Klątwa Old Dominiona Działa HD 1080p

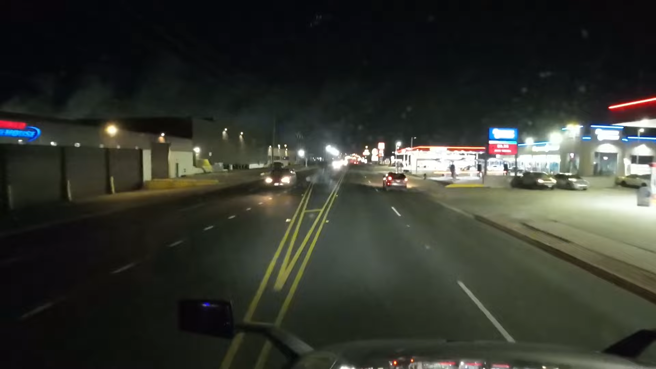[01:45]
To będzie ciężko, będzie najgorzej przejechać Birmingham, te górki tam w mieście, ale będę próbował to zrobić w nocy, bo ja dzisiaj tam nie dojadę, oczywiście gdzieś zakoczuję przed Birmingham w Alabamie
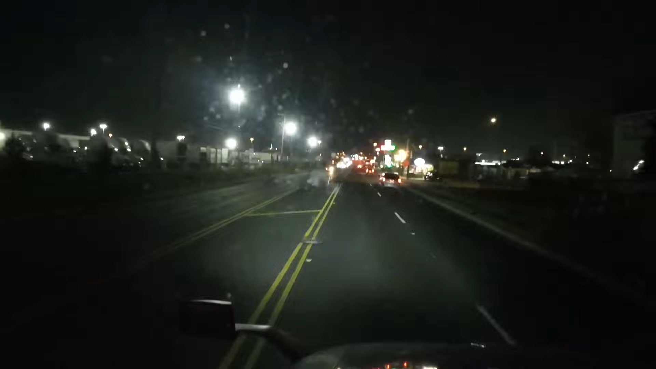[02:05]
i dopiero po 10. O, panowie i pani, patrzcie co wyjechało. O! Patrzcie, i to kurna razy dwa. Oh my gosh! Ale kurna będzie lipa wyjazd. Mówię wam, takie fatum razy dwa. Tyle razy się udało, tym razem razy dwa.
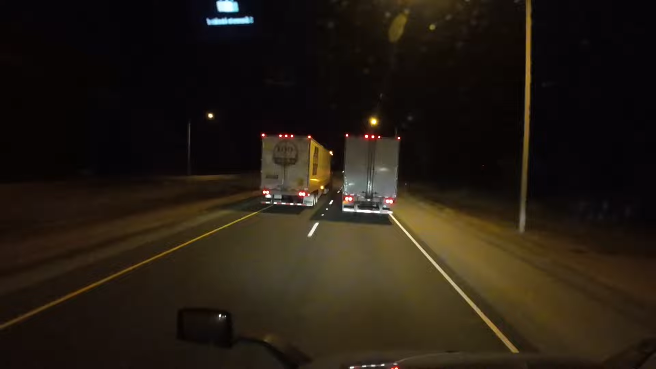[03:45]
No i here we go, ledwo wyjechałem poza Chicago i już się trafiły dwa orły transportu. Już tak chyba z 5 minut jedziemy. Mam nadzieję, że zaraz waga stanowa będzie, do któregoś ściągną. Bo Hogan to już przegina pałę, ale ma jeszcze przed sobą dwie ciężarówki, bo przede mną jest ta i jeszcze dwie następne. Uuu, przyspieszył.
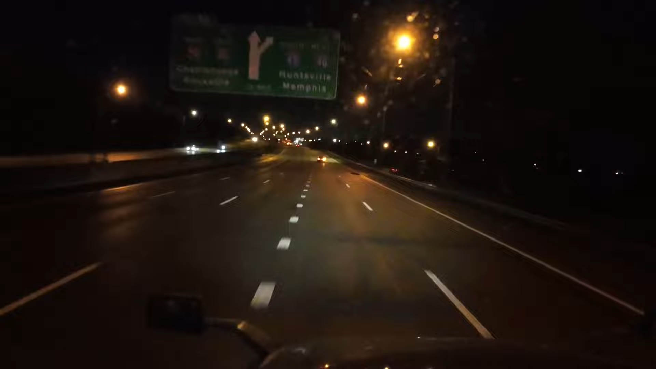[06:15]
Tylko że dzisiaj nie na Chattanoogę, ale skręcam tutaj zaraz w prawo na autostradę numer 65. Gdzie za chwilę będzie taka rzeźnia, że szok. Hop, za ten se tak tu stanął. Zepsuł się czy se przerwę robi? Be in either of the two right lanes. Nashville jeszcze śpi, a ja tu przecinam jak ciepły nóż masełko.
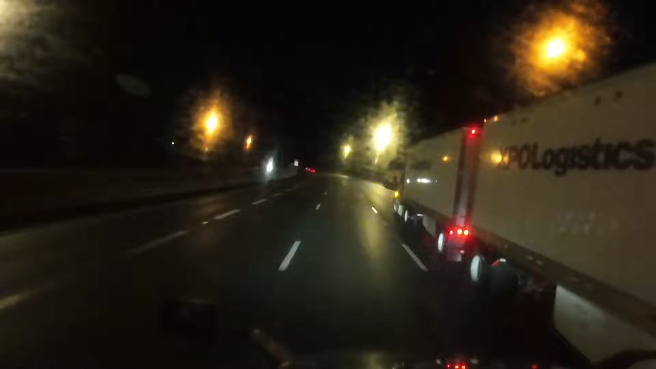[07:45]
Mówię, co tu tak mokro, a tutaj rzeczywiście śnieg leży na poboczach.
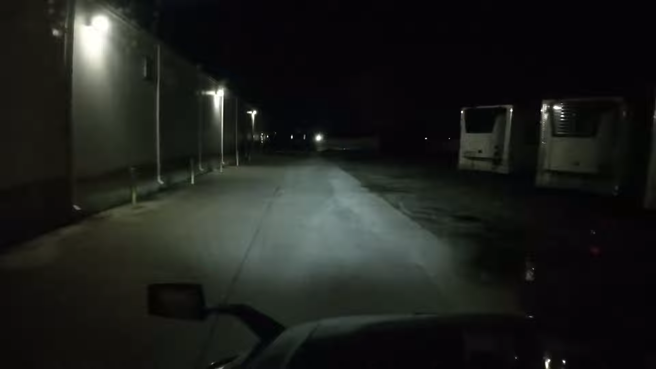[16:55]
A tu co się od Janie pawliło, ha? Padł na nosa jak nic, kurde. Typa, jak się nogi jak się załamał trailer. Ale czad. Widzicie to? Nogi wpiły się do środka. Ale ładny zgrobek. Wow. No to siadł konkretnie.
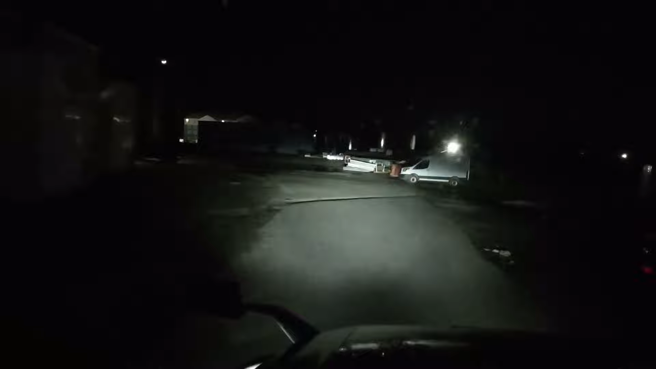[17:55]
A co tu tyle osobówek dzisiaj?